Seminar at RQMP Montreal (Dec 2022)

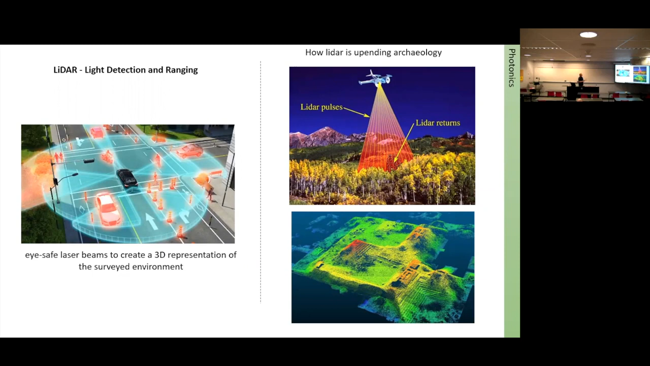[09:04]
So you couldn't even see this this town by naked eye, but you can still detect this with the LiDAR.